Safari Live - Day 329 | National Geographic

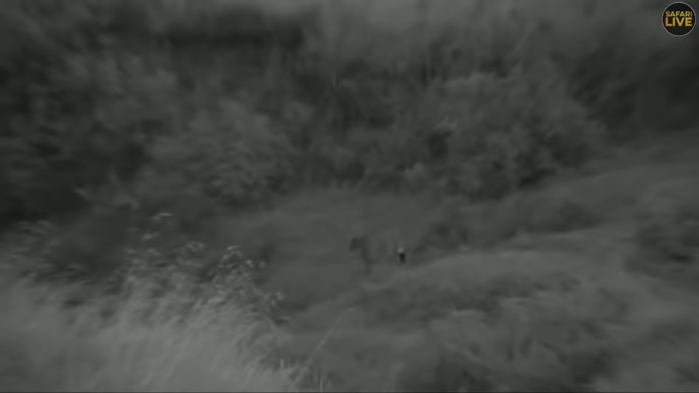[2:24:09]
something exciting for you right there and then tell me what is that well i don't know to ask
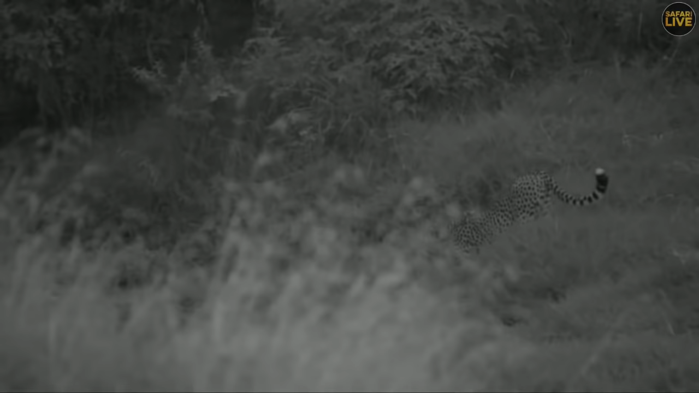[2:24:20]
you the question i asked you earlier of the battle we all know this is a spotted cut and i remember marie in the final control who is the director today saying hopefully we are going to continue with our lack of our animals and that one there is a cheetah not
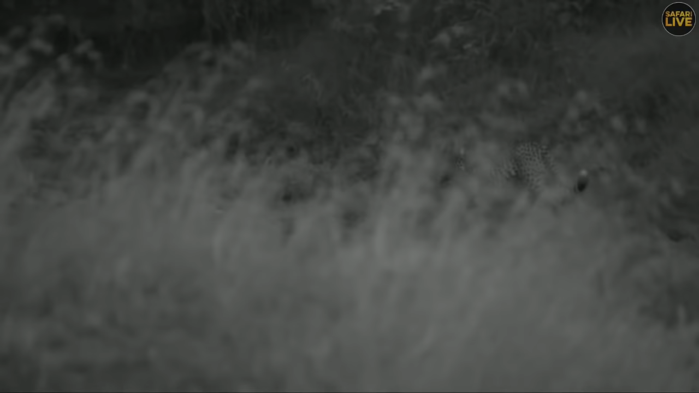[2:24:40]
sure where she wants to go but give me two seconds i might want to reposition myself if you allow me so that
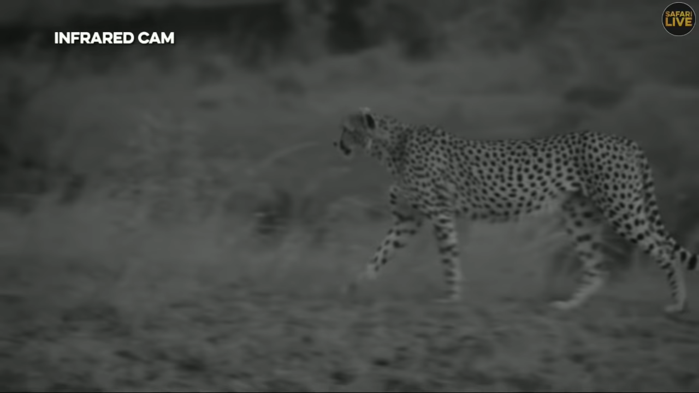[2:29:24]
my guess this is bushara and how lovely to catch up with lions and a few minutes later to see a cheetah a lot of franklings making a lot of noise and definitely some of them in this part the cheetah they're like oh they're not very happy with them and this is very special for us very good madame
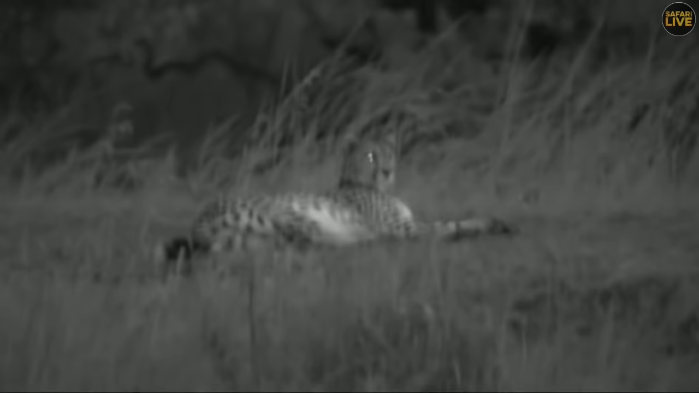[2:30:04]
do we usually don't get very close not to disturb them as much as i said earlier we got that very special camera that
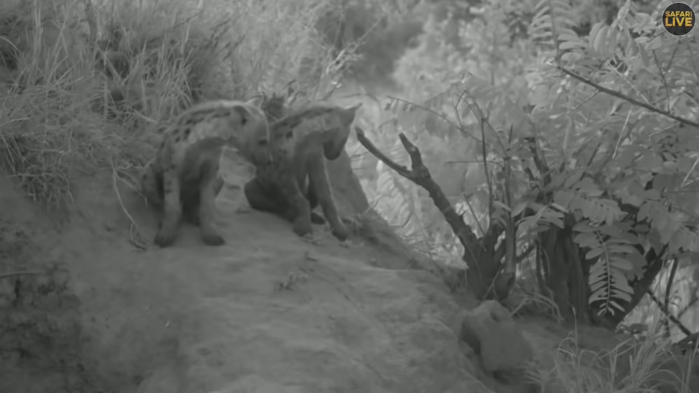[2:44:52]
and the reason why i say we will leave is because i don't like to spend time at the den without an adult present at this time of the day far too many other nasties that move around in this area like the likes of hookah murray and the rest and if they see a vehicle they might come and investigate and try to dig out these little ones so you know if there's no adults then we leave these guys
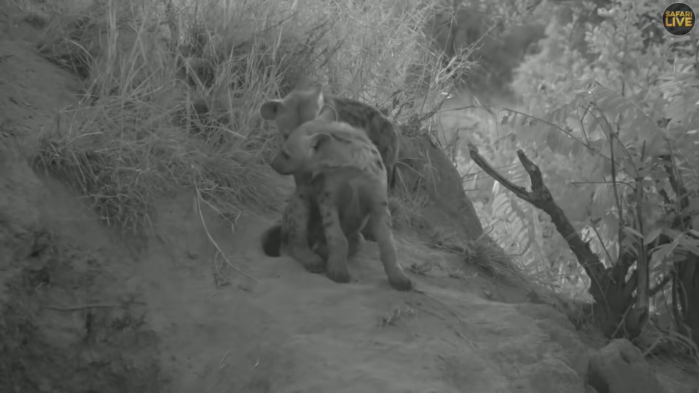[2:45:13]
to themselves if there's an adult present then it's okay to stay and stay in infrared it's nothing to do with the kind of lights it's just more security of the little ones now you're going to see a game of biting and pulling by the ears i'm sure these two are incredibly happy that the older ones have left because the last time i was here they were being pulled by their ears by um pretty's cubs and we're being dragged around all over the place right they're disappearing that
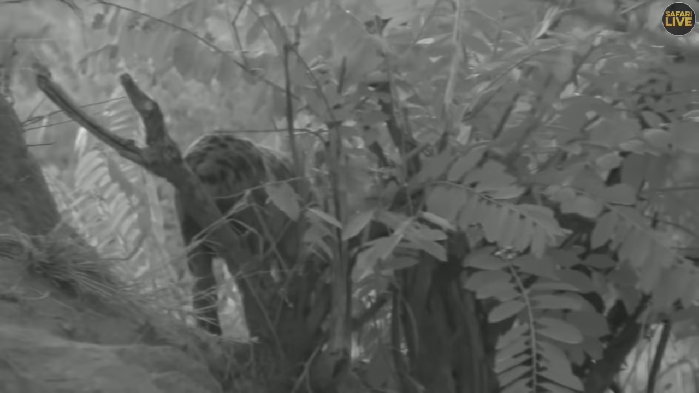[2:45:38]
side let's quickly go check if ribbon's still there if ribbon's not there then we're going to carry on
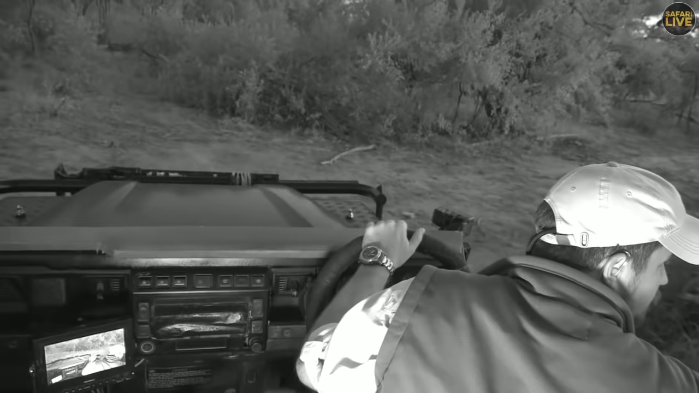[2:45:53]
yes she is so minamu why are female hyenas bigger than males well
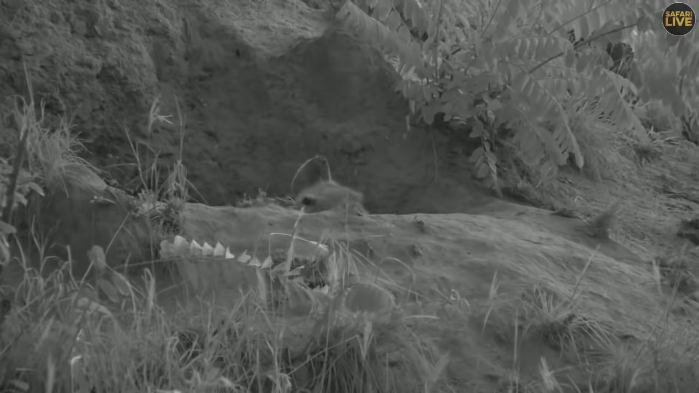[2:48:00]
head is at the moment but very very cute to see them they saw them very briefly they just kind of came out and said learn there's tiny tiny tiny little black kind of balls of fluff they must admit when hyenas are of these ages where they're small and kind of black like that or these little ones where the spots are just starting to show they are incredibly cute they haven't quite kind of got roughed up around the ages as they do when they get a bit older and not as gnarled looking um when they're of this age ribbon did you have to lie there girl
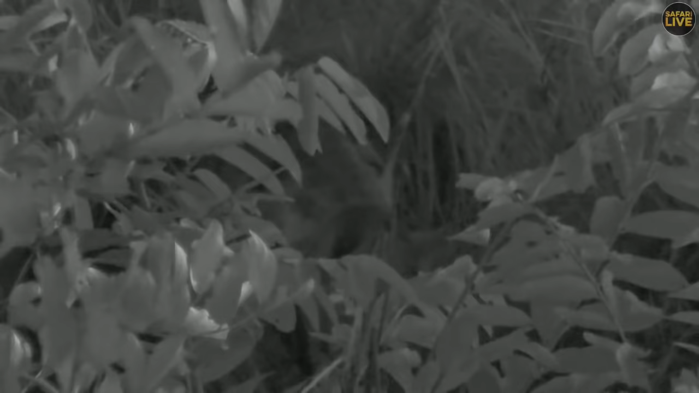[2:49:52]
but ribbon i think is suckling them and then she's probably going to leave that's what i would imagine is going to happen with these guys is that they're going to have a really good feed those little ones and then they're going to be put back in and then ribbon's going to leave and she's going to go and try and find food for herself janet yes so ribbon is intima's
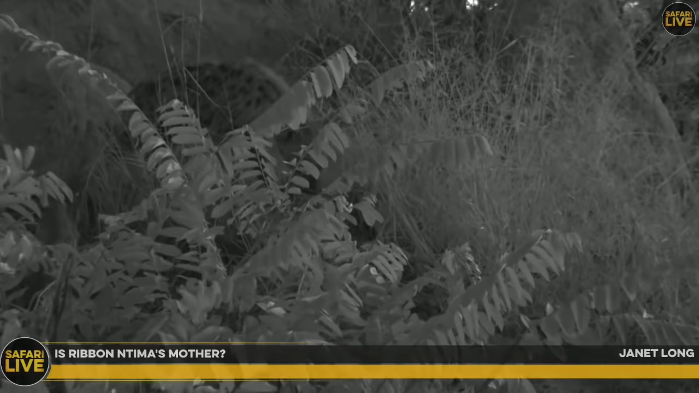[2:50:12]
mother um i don't know where intima is i haven't seen her since i've you know been back um but yes she is intima's mom um it's crazy to think that intima i remember said when we used to go see little intima when she was tiny like these ones um and interesting how far this den is compared to where um
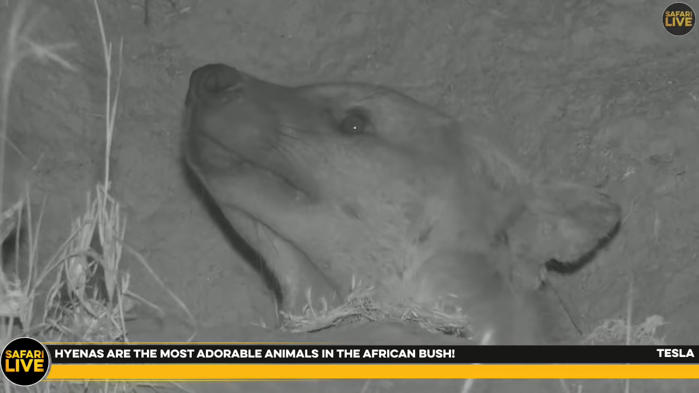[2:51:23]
the intelligence that they display but i'm not sure i would call them cute when they're old um you know there's there's many things that a hyena is but cute is maybe not it when they grow up um as little cubs yes i'll give you that but as an adult i'm not so sure um you look at the likes of some of these really old old females
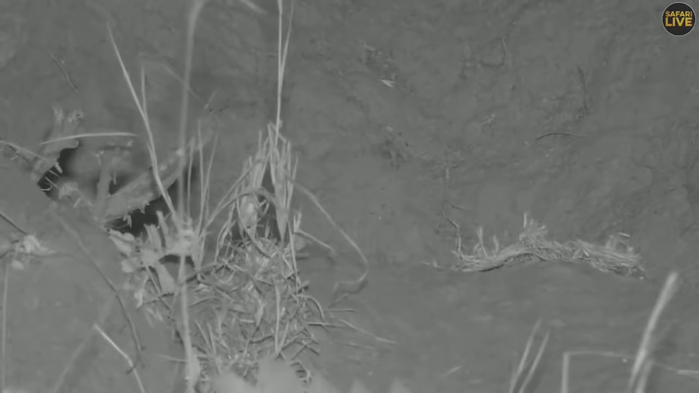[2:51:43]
when their teeth go kind of like little pebbles and they've got scars everywhere and they really don't look very inviting at all certainly look like almost like something out of a nightmare but when they're young like this and they stay tiny um then they are super super cute i'll agree with that that's for sure but still not as cute as a little leopard or lion
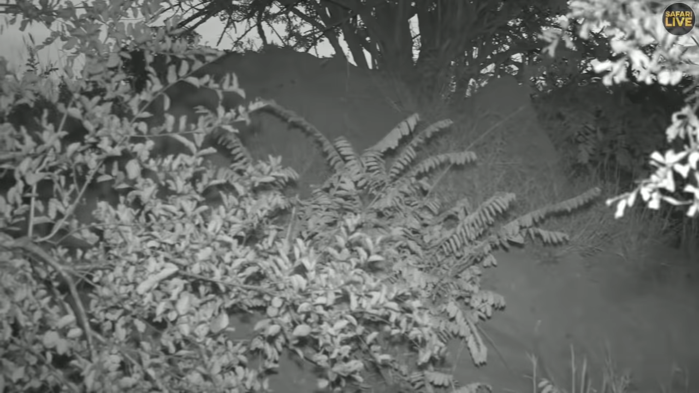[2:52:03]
cub in my opinion or little baby ellie baby rhino those are super cute animals baby hippo um baby giraffe or anything baby really is cute but i'm not sure hyenas will rank above some of those um but i'm glad that you like them it's always nice that there's a lot of people that appreciate hyenas and i think that's one thing that's been really nice about working at safari live is the ability to see how people's perceptions have changed due to spending time with an animal and educating and we were talking earlier
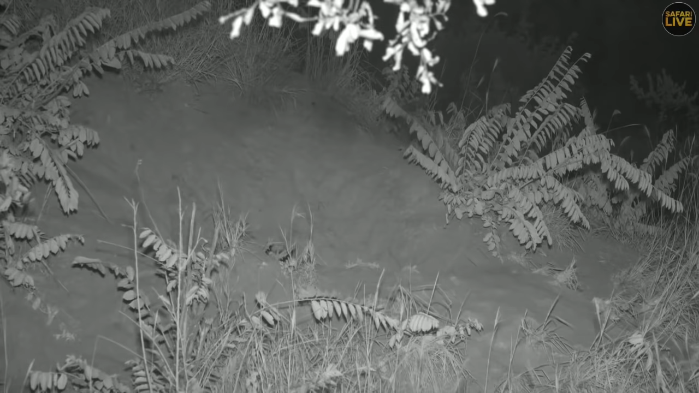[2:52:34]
about insects and the the likes and then hyenas have gotten a much better name thanks to the likes of jamie um and and various other members of the team that do spend
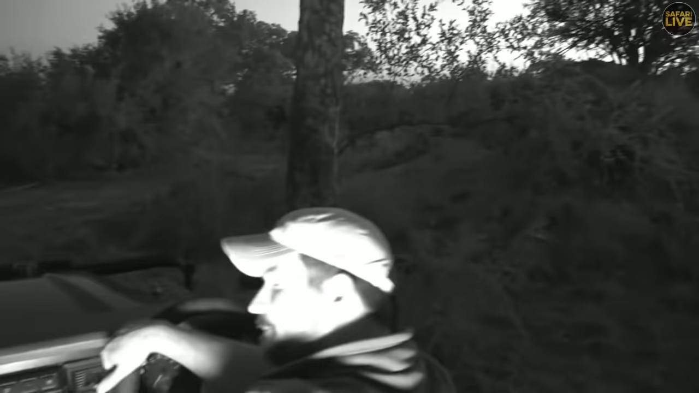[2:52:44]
lots and lots of time with these hyenas and try and kind of get people to really enjoy them good i think we're going to leave ribbon though she's kind of tucked in there and you can't really see anything so we're gonna leave her to herself and the little ones in the meantime though let's send you back up to david
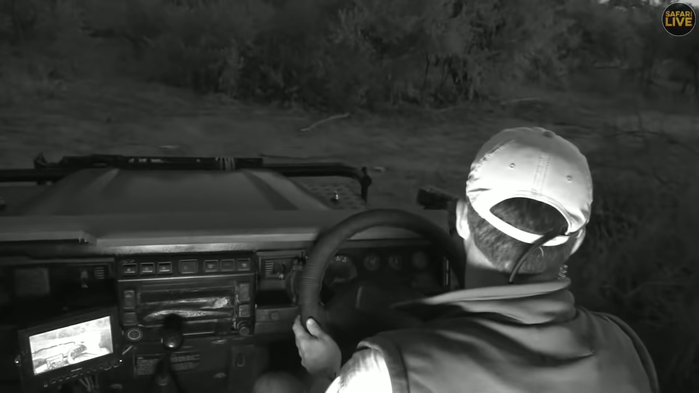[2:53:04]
well tristan stay with those hyenas there and you never know what
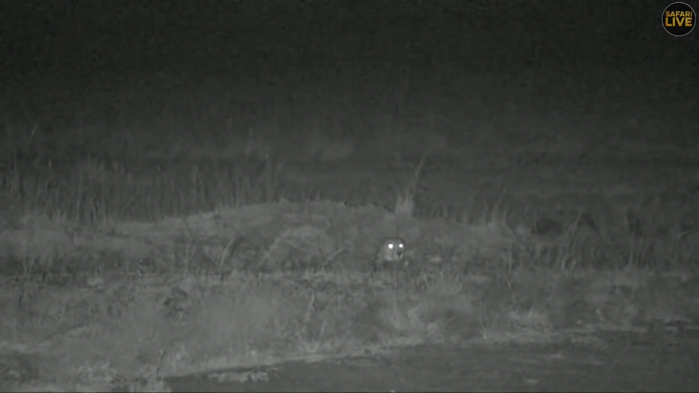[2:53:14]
might happen maybe before we end the show i've stuck at the same distance quite a distance from this uh particular female cheetah who we call busara and all the time i've been here i've been hearing lions roaring
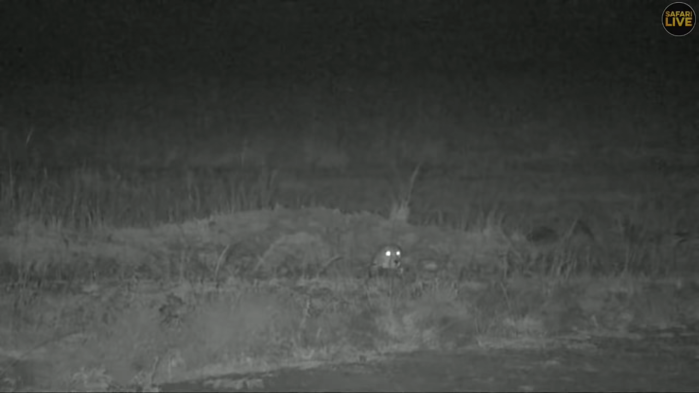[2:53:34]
which will normally happen at night in general and it's tends to be more males that will be more vocal at night than the females of course trying to re-establish their territories and telling would be other males that may want to sneak in this particular territory do not take any chances i'm guessing those males could be the kichwa males well the cheetah is right at the same spot where she lay down in the center of